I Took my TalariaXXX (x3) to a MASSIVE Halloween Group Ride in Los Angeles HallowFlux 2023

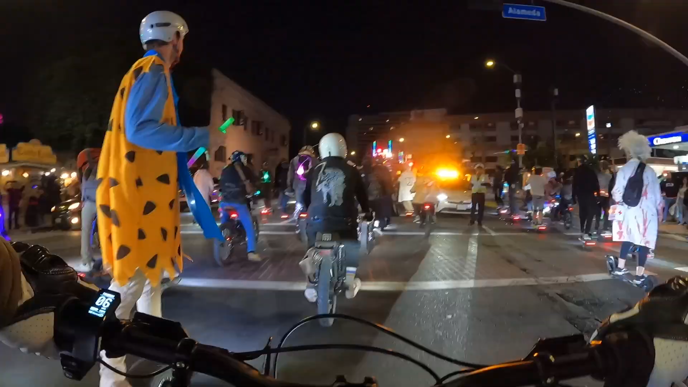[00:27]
Sir, you can't park there. Oh.
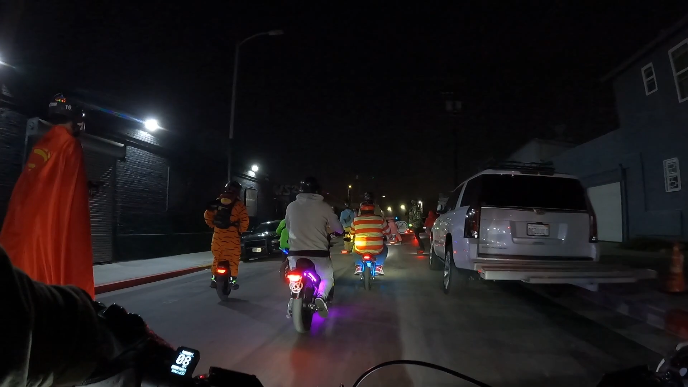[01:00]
I'm all charged up and ready to go. Probably gonna be a slow ride.
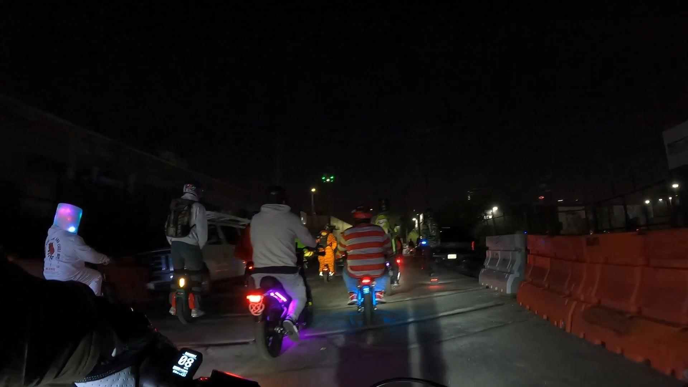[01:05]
And the ride diversity is insane. We got everything.
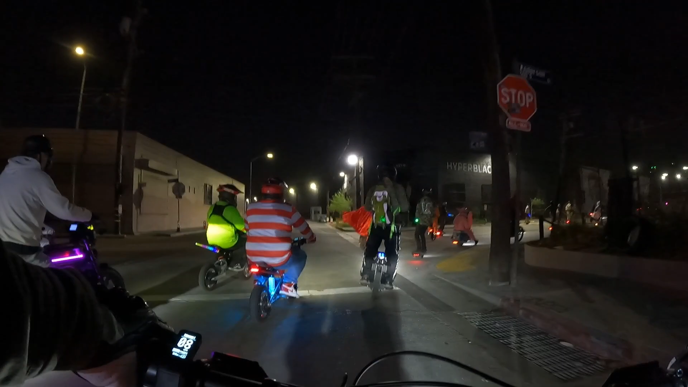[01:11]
We got EUCs, one wheels, scooters, e-bikes, dirt bikes, e-skates.
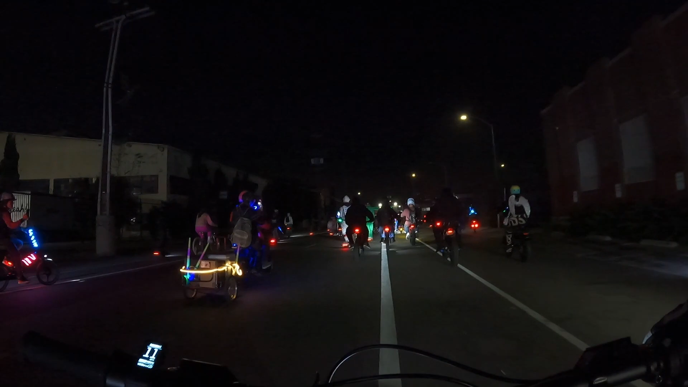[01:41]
This is a lot of fun. Damn, this is insane.
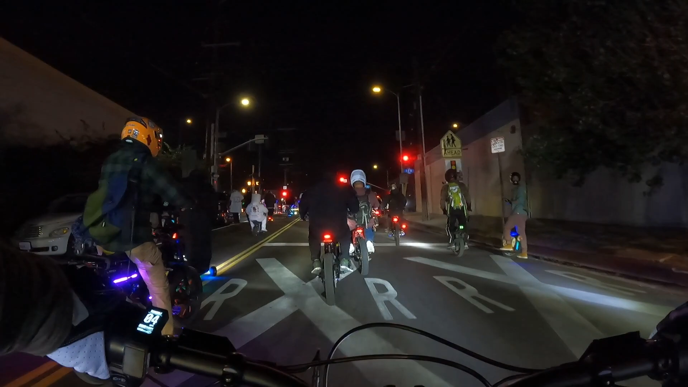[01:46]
I think there's probably close to 300 people today.